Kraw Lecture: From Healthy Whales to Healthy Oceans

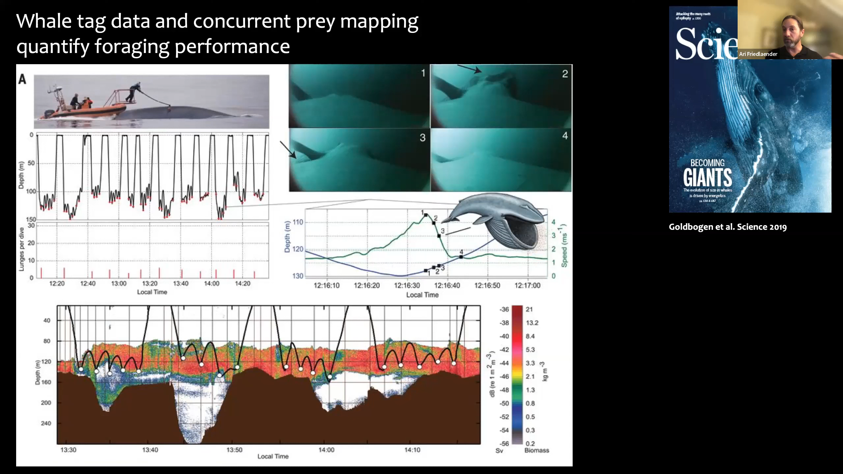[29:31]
which is what you see on the bottom, we have a very powerful tool for now being able to say, how are whales making decisions about where they're feeding, when they're feeding, what they're feeding on, and how much they might actually be eating, which is one of the fundamental questions that we've been struggling to answer in the scientific community.